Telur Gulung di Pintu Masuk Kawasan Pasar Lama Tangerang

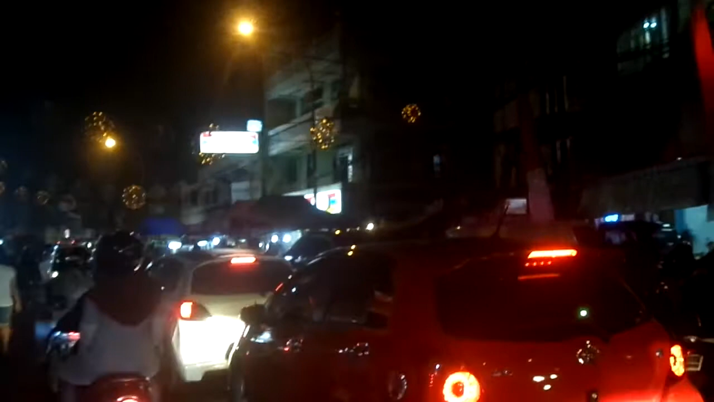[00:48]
Tulisannya kawasan kuliner pasar lama. Ramai banget, enak, tapi yang pasti macet.